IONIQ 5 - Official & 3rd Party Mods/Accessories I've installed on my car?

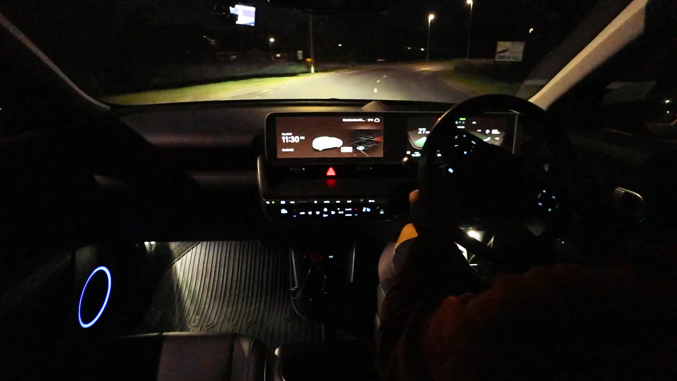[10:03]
a little less claustrophobic i suppose at nighttime being illuminated